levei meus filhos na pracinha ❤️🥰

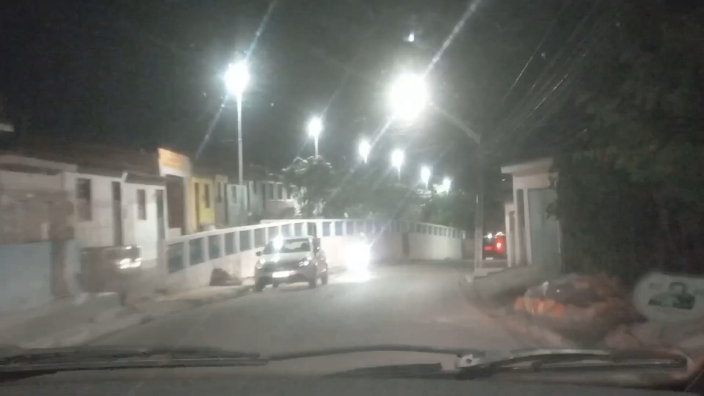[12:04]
Aqui é outro também, ó! Aqui vai seguindo a tradição, ó! Sempre mantendo a...
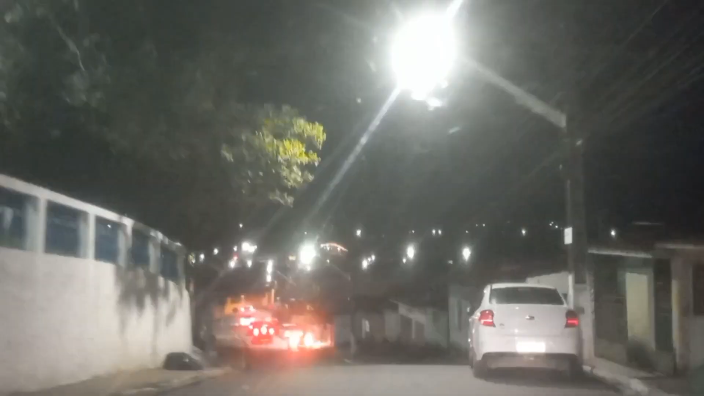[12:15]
É... A cidade histórica, sempre... Ó, mais outro mirante! Cidade antiga, histórica! E sempre tem pracinha aqui, ó!
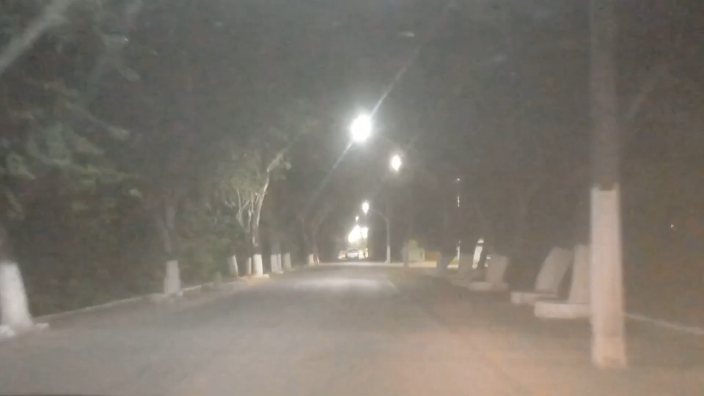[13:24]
Ó, meus amores! Eu vim mostrar aqui! Lindo aqui é de dia, viu? Vou ter que passar por aqui, vou ter que gravar essa...
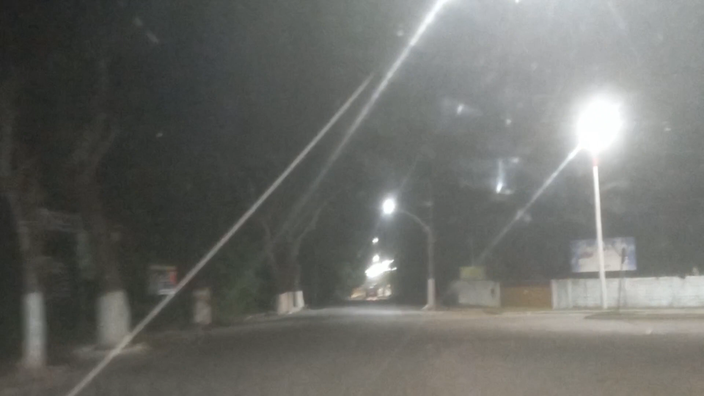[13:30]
Essa paisagem muito linda aqui nessas...